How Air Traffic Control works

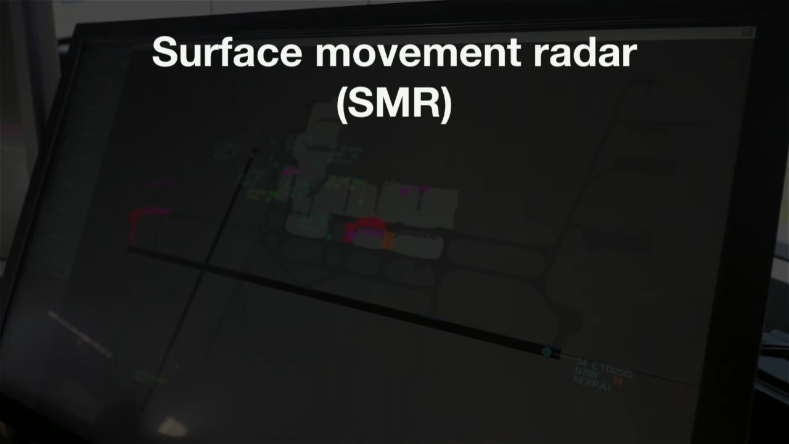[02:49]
surface movement radar guidance and control systems, SMGCS,
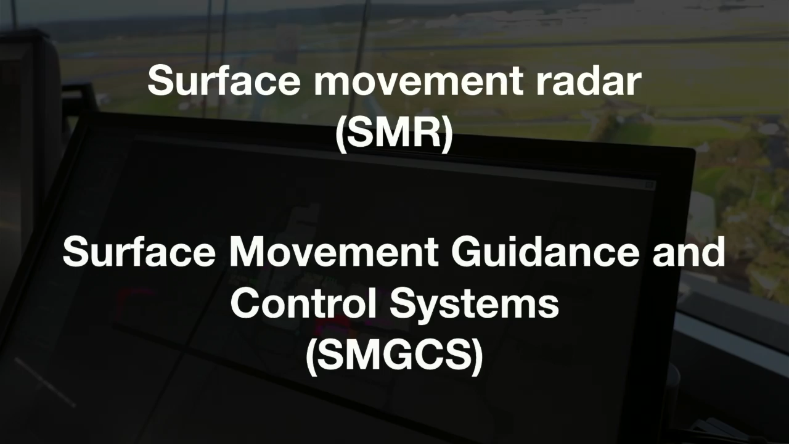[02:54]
or advanced SMGCS to control traffic on the maneuvering area, taxiways, and runways. The areas of responsibility for tower controllers fall into three general operational disciplines.
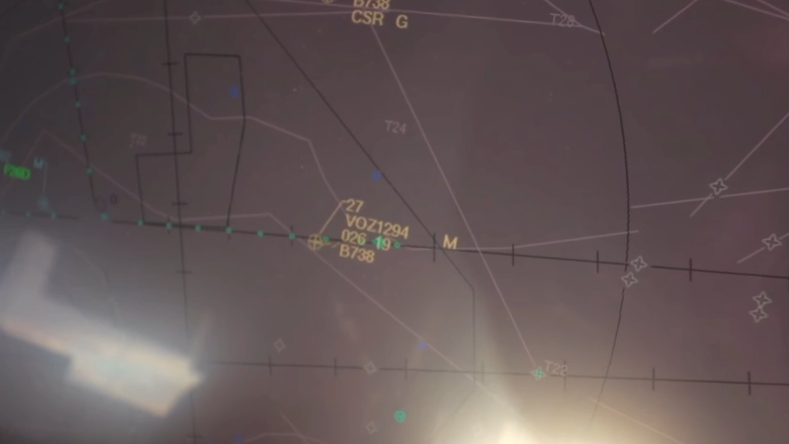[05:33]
data blocks, and safety alerts, and to interface with other systems such as digital flight strips. Air traffic controllers work in facilities called air traffic control centers, each of which commonly referred to as a center.